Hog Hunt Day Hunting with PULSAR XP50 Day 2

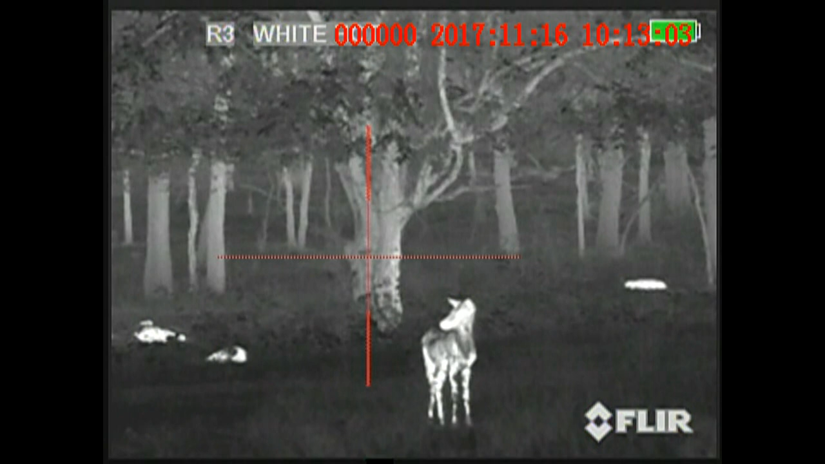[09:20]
But in this one scenario, you end up shooting seven pigs. My dad shot three on the other side, and then I was able to take another shot on one running across, but it didn't.
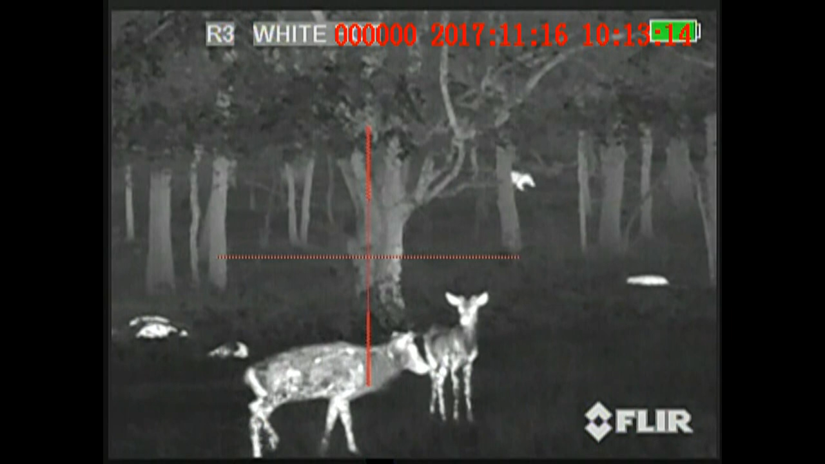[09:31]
The video didn't come out too good because I had it on 12 times. All right, so to be continued. The next one, we're at the end of the night, so my dad decides to take a shot.
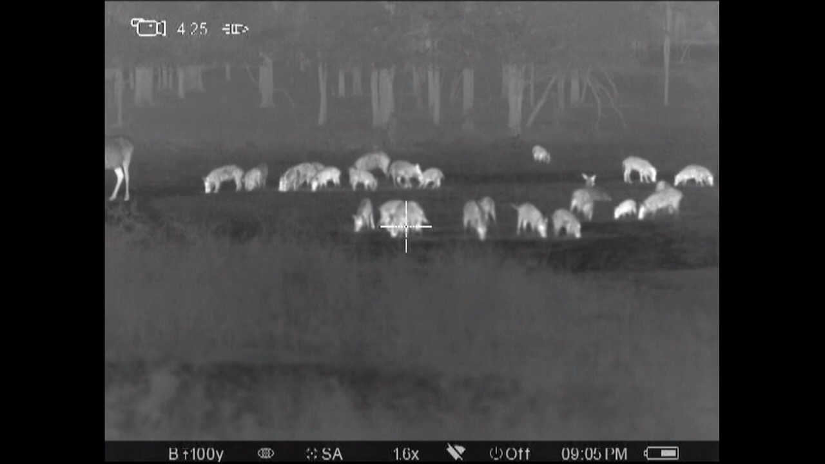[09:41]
I also take one on the other side. His pig goes down, so does mine. He decides to take a couple more shots here at this pig, but it's so close he goes right over the...
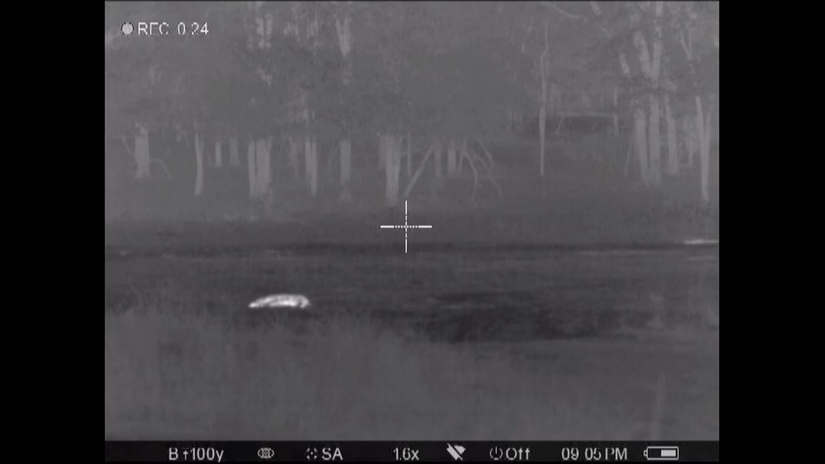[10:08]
In this one, to end the night, we wanted to do a three-way synchronized shot.
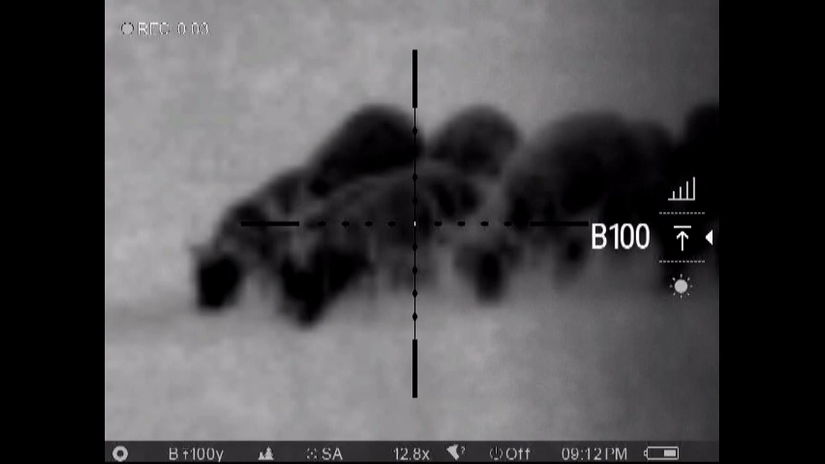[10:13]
And we each take a shot. I take one, mine goes down. My dad took one, his went down.
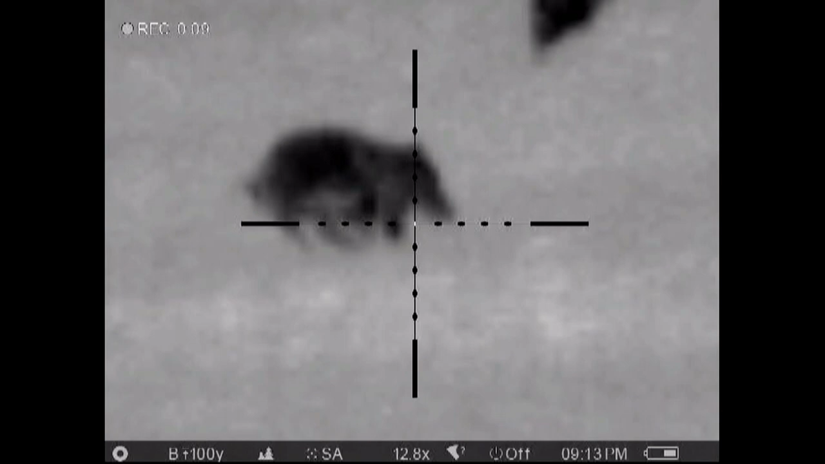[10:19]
Natalia hit this one in the rear. And all three of us basically finished this pig off to end our night out at Independence Ranch. Stay tuned after the videos here. We are going to have some pictures posted. And what a great time. We ended up shooting 17 pigs, a total of 2,400 pounds worth of meat out at Independence Ranch.